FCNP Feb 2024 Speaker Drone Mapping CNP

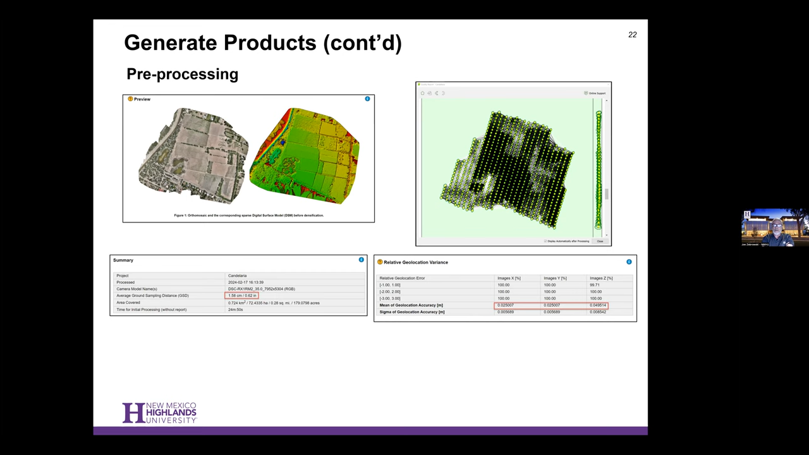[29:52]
It will also give us a report on how detailed those images will be. In this case, it was a little over half an inch spatial resolution. And whether these photos were very precisely geolocated, which in this case, they were down to about two and a half centimeters. So, what's going on in the background with all this?
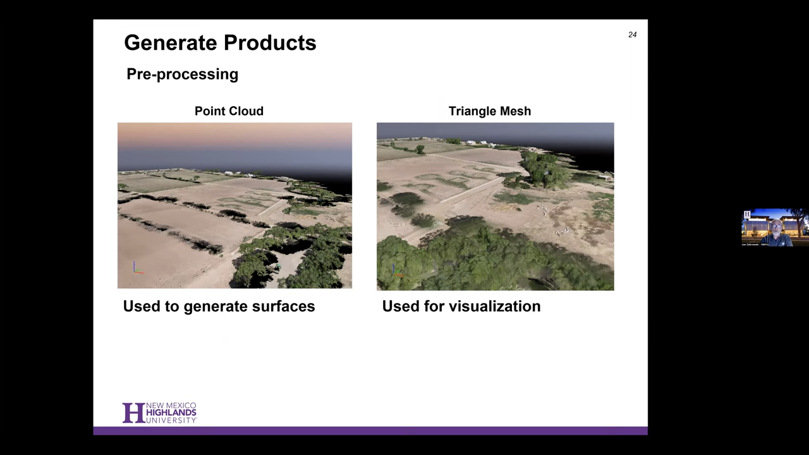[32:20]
So, that's looking a little bit more like we're building a 3D model from that data we collected. It's not quite an image yet. It's just image data that we're able to display with our computer software. And here I've kind of combined combined it. So, this is again just our all those little points colorized by the camera. And I put this here to point out that with this kind of photography, we can't see underneath things. We can't see through objects. So, some areas were pretty well obscured by tree canopy in this case.
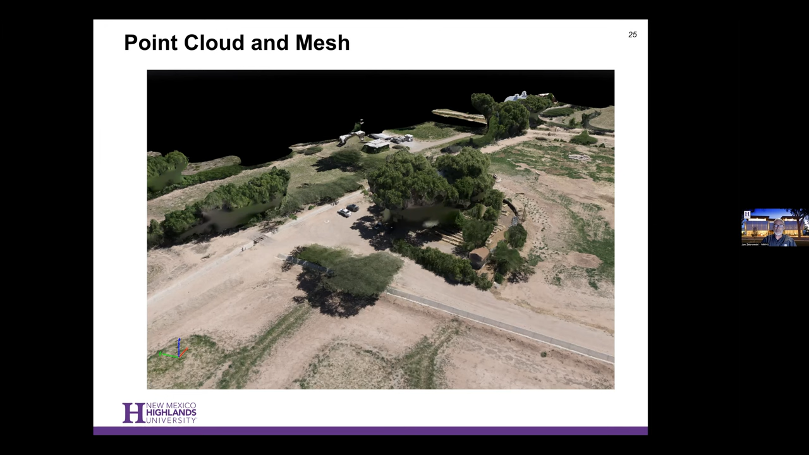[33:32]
They will penetrate to the ground through canopy and we can actually create surfaces and create images of objects that are hidden by tree canopy in some cases. But photogrammetry is just using a photo which cannot penetrate those kind of even loose canopy like we see here. And so, the products we're going to create. These are these four items. I'll go over them one by one, starting with a stitched together aerial image.
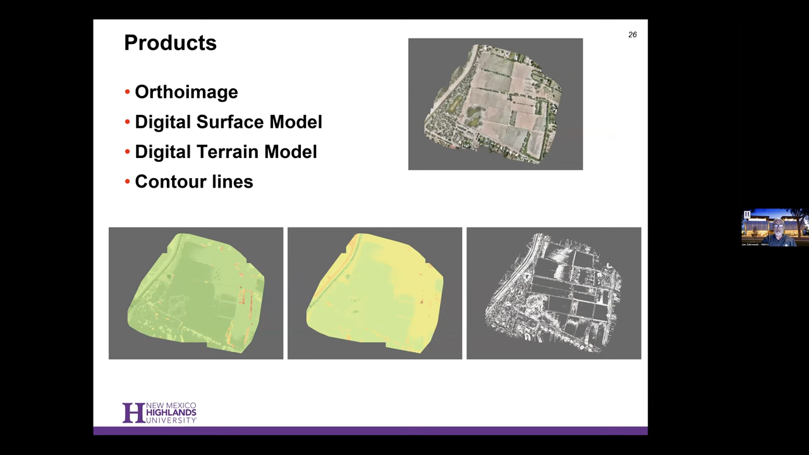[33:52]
And then going through these terrain products that a lot of engineers especially like to use. So, an ortho image.
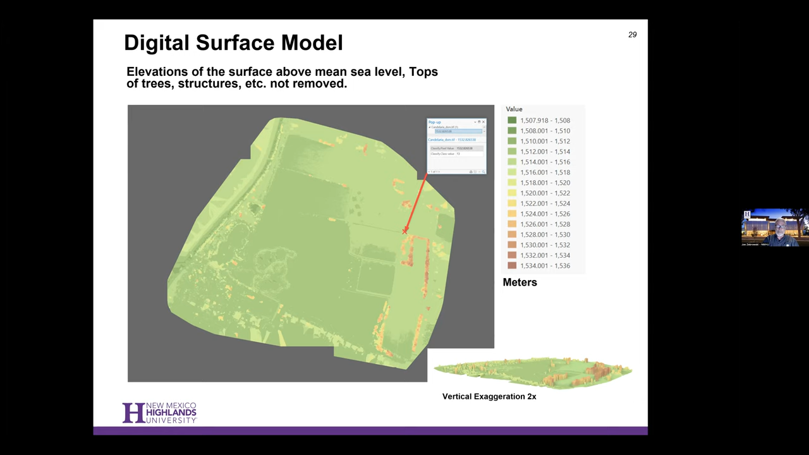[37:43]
And on the bottom right, you might not be able to see it very well, but I've kind of tilted it into a 3D view and exaggerated a little bit to show the idea that this is a elevation surface that includes the tops of everything. A lot of us in the mapping community really don't want to deal with that. We want to deal with what's called the bare ground and through, again, the software, we can actually ask the software to strip off those features and just give us what the elevations are at the at the ground level. So the base of the tree instead of the top of the tree, for example.
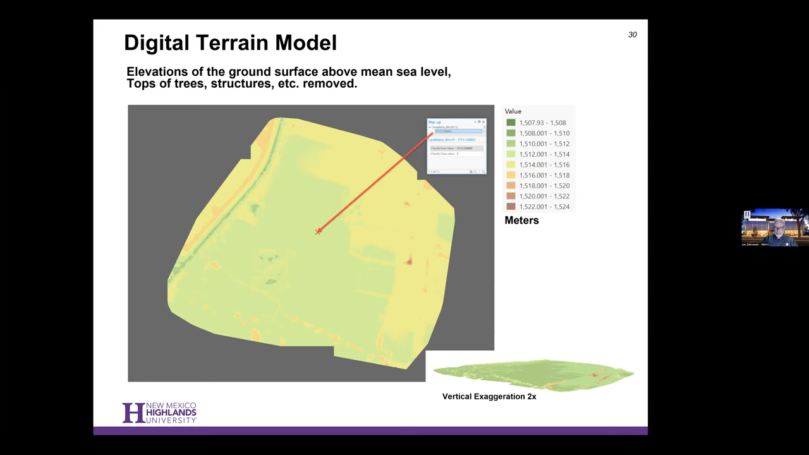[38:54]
And again, on the bottom right, I've tilted it so you're now not seeing all those treetops anymore. But you might see that there's still a little bit of a bump there because the software on its own couldn't really distinguish the tree completely down to the ground level. And again, it's always fun to look at things in 3D. So here I've just draped the image mosaic over that digital surface model. And then we can explore it. I can rotate it and tilt it around and we can see objects from different angles. We can see the houses. We can see the trees. And again, there's not a lot of relief here.
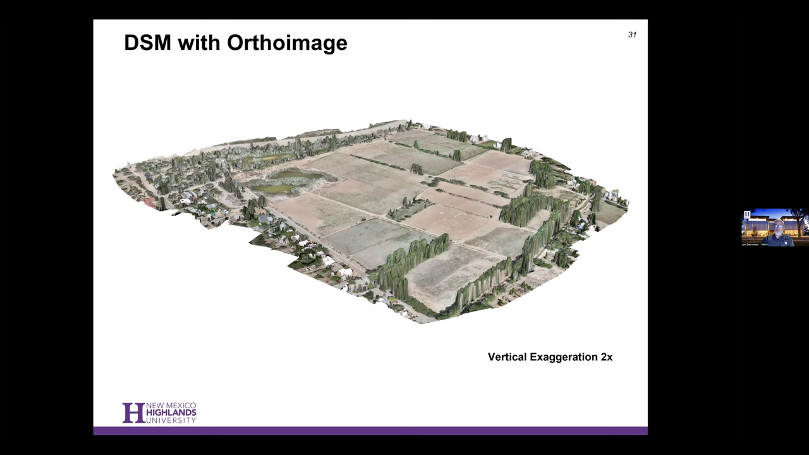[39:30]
So I just exaggerated the height by 2 to make things stand out and make it a little more visually compelling as well. And again, another product that geographers and engineers often use are contour maps. Those maps where we have these connected lines of equal elevation. And in this case, with this product, I generated contour lines at a 0.3 or about one foot spacing. So there's one line for every one foot of change in elevation here.
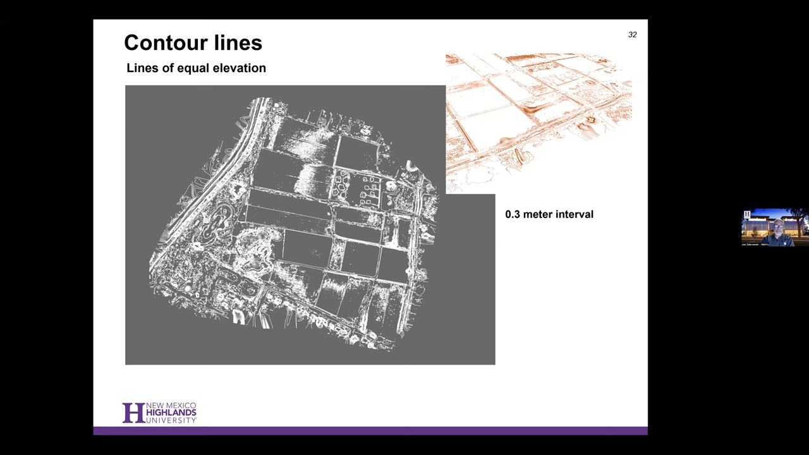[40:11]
And you can see, you know, you can start seeing some patterns even with those contour lines. And engineers especially like this level of detail in their maps for some of their drawings. And they're usually dealing with even smaller geographic areas. And, you know, finally, we can also take that digital elevation model and that digital surface model and build a what we call a digital height model, which is another data set that's just the height above the ground of all the features. So if I'm interested, for example,
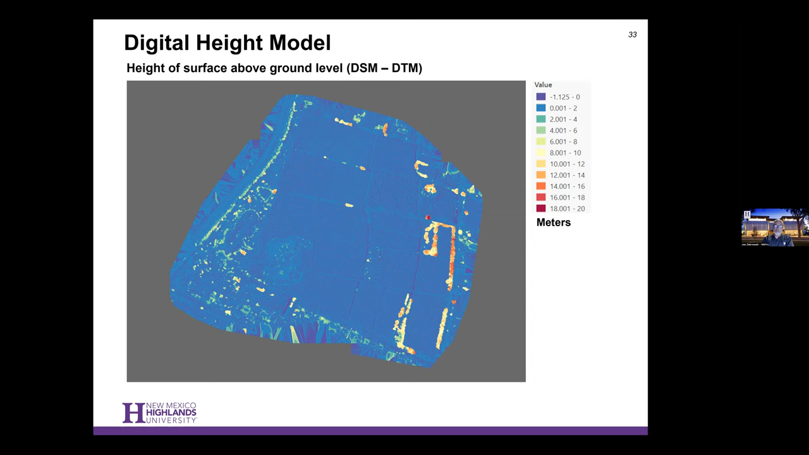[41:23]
So this will be the type of product that we want to generate to help the utility mitigate future hazards to the power lines by coming up with a height above the ground of the forest in the areas of the power lines. And other planners, you know, especially farmers and agricultural practitioners might be interested in the slope of the area. They might want to see how a water run across those surfaces so we can use our GIS software to derive a slope map or we can create another type of visualization called the hill shade, which kind of provides kind of a simulated illumination of the surfaces.